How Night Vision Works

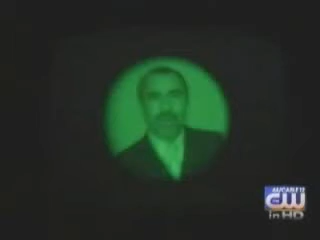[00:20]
The latest generation of night vision can turn night into day, well, greenish day.
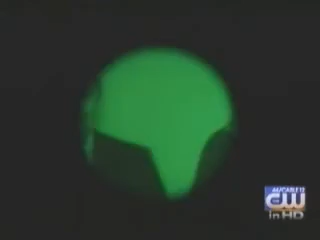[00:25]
It changes photons of light into electrons,